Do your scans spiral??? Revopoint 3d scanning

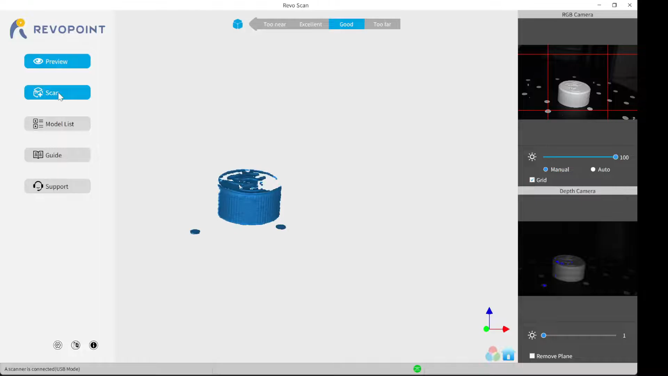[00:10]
this video is about fixing your scans that spiral out of control right here I'm just using my
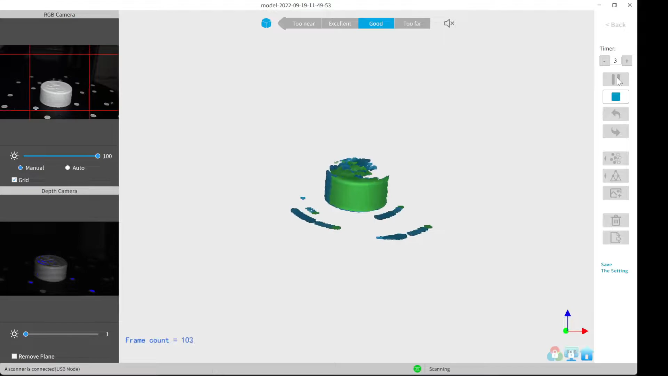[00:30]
as you can see it starts to move and start to see all these little lines appear these lines are actually the markers are on the turntable but what's happening is the scanner can't interpret how they're moving so it just borrows it around I'm gonna go ahead and let the scan finish and show you what happens as
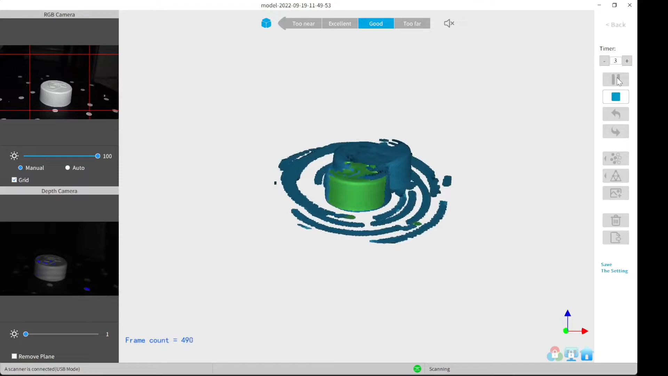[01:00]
you can see it looks like a big mess all right it finished scanning so now I'm gonna go through and fuse the point clouds but you can see it looks like a solar system
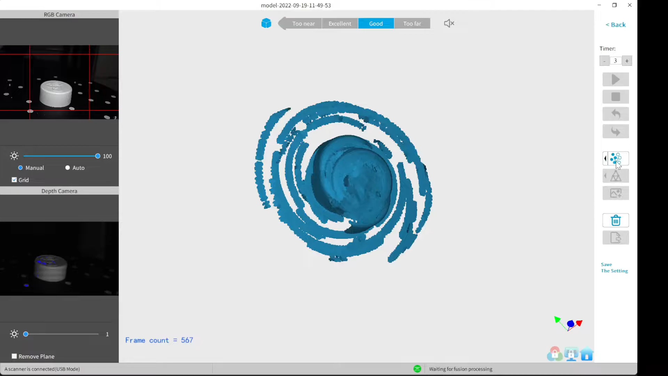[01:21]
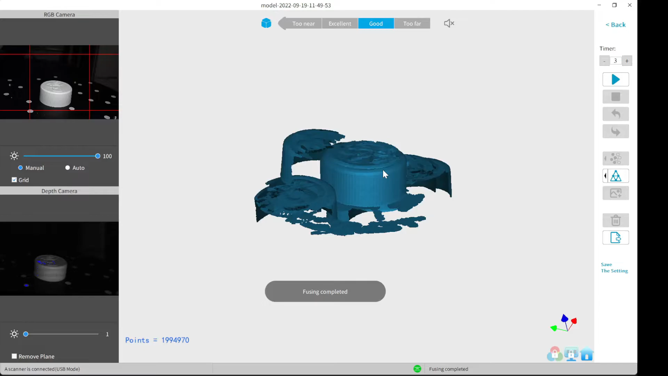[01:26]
okay it's done fusing the point cloud and it looks even worse the
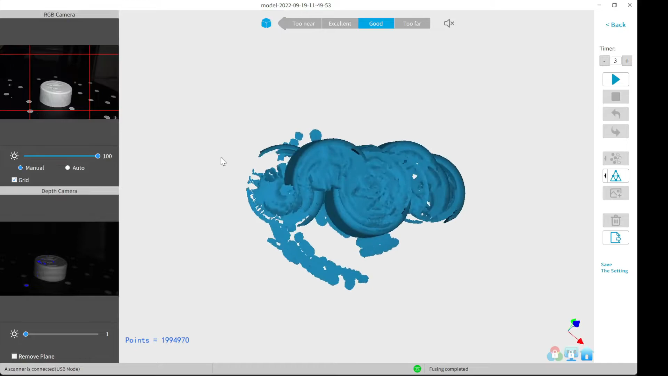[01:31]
lines are kind of gone but now it looks like you have multiple of them we'll go ahead
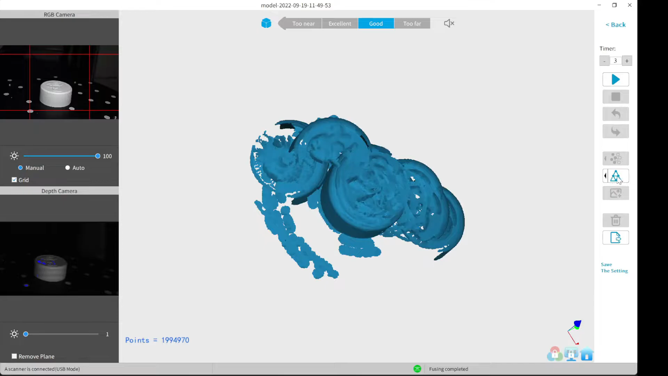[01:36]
and mesh it because whenever you mesh it gets a little bit better as
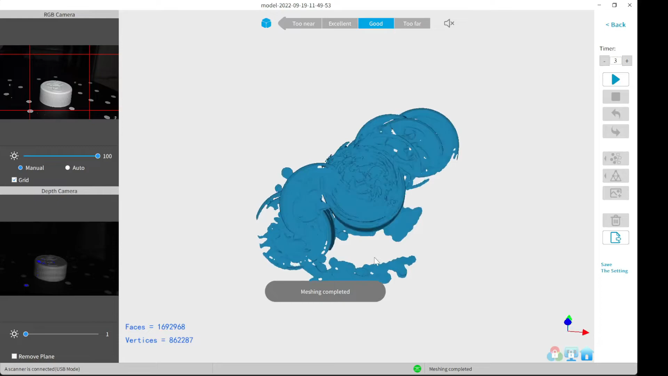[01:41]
you can see it looks a little bit better but it's still a mess it's a not usable scan
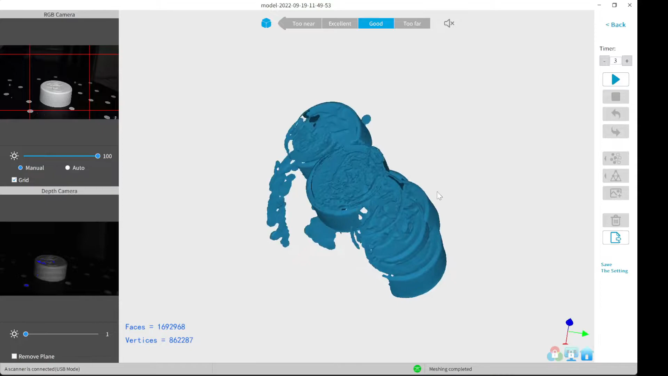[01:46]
but I'll show you how to fix it in a second
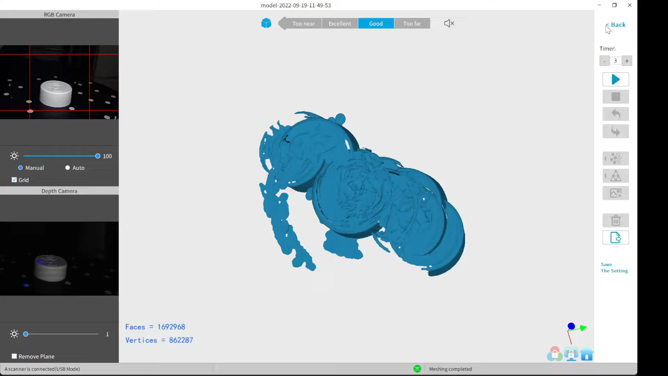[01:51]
so all you have to do is add
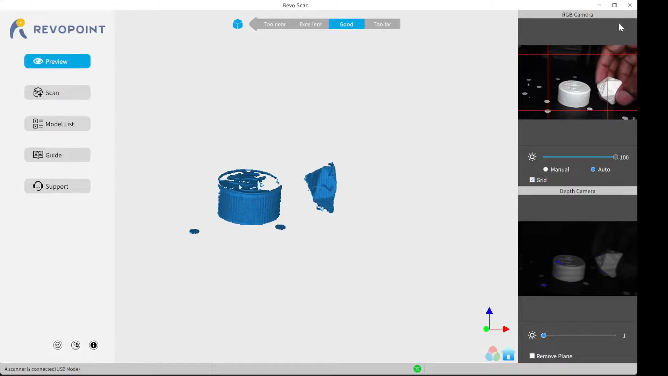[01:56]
something around it or next to it to help with tracking this right here is just a 3d
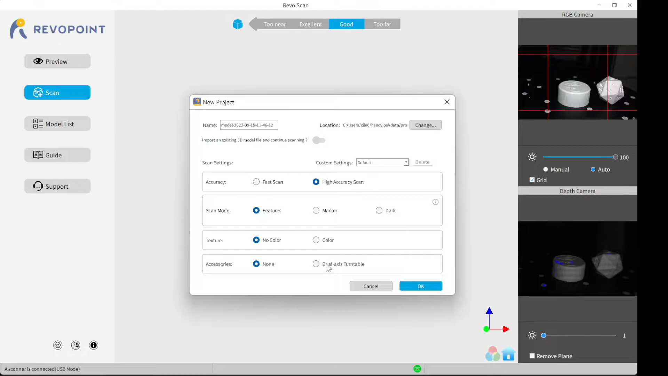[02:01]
printed 20-sided dice use the same settings that I used before I'm gonna go ahead and click start
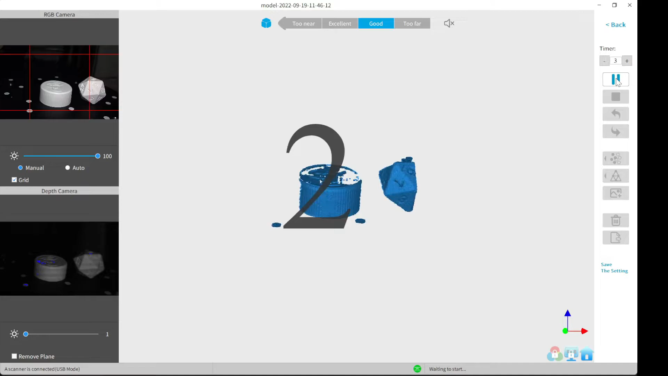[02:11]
and
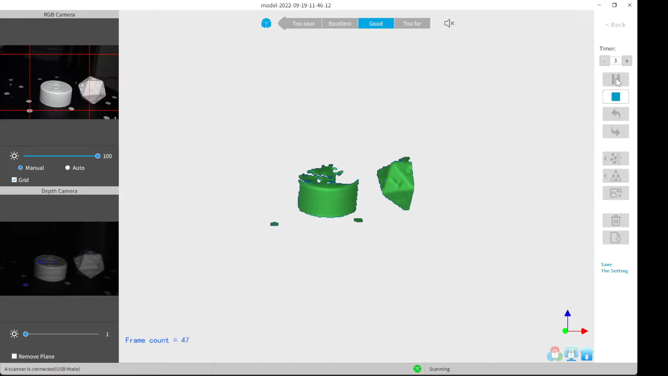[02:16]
as you can see it's scanning and it's not spiraling around the little marker dots they're not spiraling around either
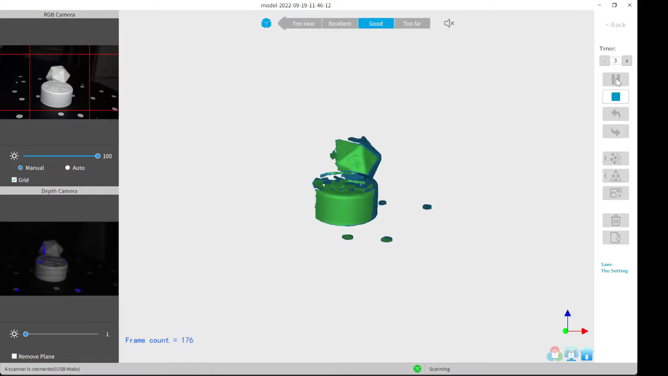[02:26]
just simply adding an extra item next
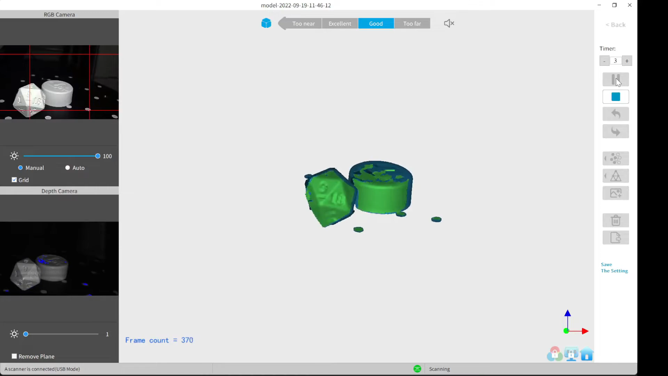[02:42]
and it's coming around the other end it's almost done I know some of you are wondering if it's going to miss the low area right there but end